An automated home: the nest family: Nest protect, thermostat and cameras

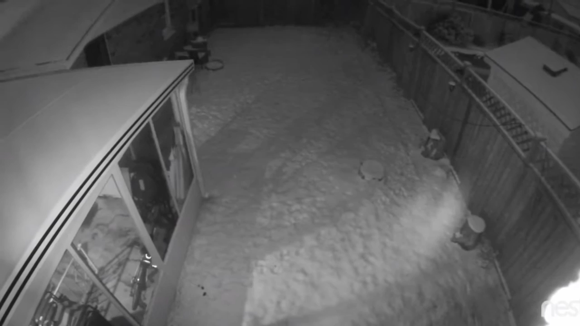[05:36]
The image is really clear with its infrared sensors,
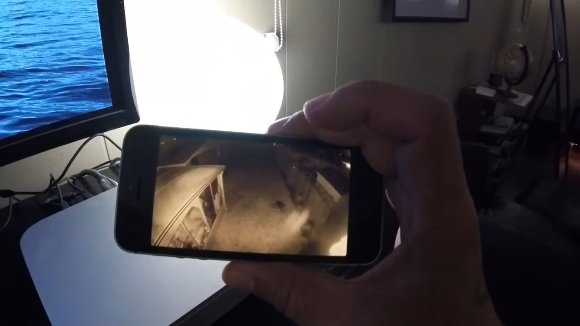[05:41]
and it's black and white, but the image looks absolutely clear.